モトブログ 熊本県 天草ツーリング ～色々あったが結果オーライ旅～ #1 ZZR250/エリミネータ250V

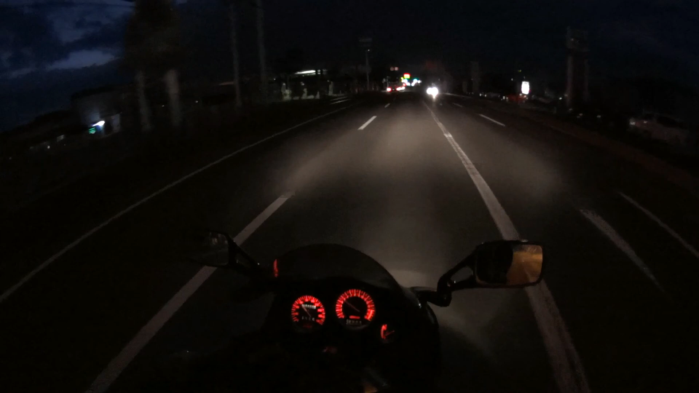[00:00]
ただいまの時間、5時47分、早朝です、まだ暗いです。